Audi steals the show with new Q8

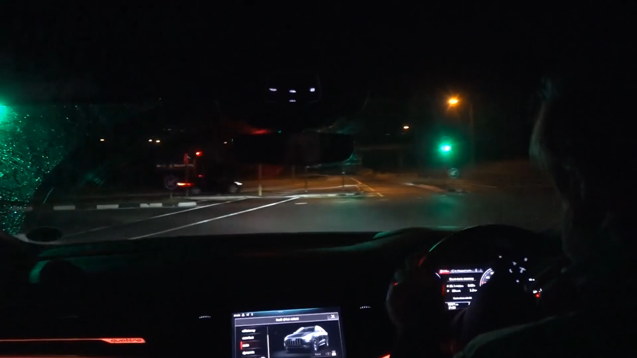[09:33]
Handling is majestic on this car, very intelligent lighting, gives you a full beam of the road,
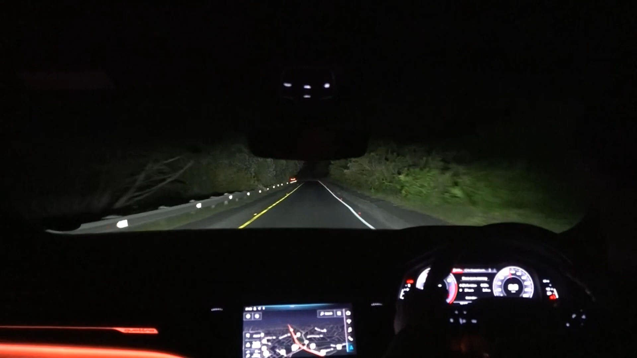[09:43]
it really does feel like a 1.6 minute rain car, to be honest, it does, it is different, you're all getting something special, often I wonder, how do you, how can they keep on raising the bar, but, the bar can always be raised, great acceleration on this thing, doing 130,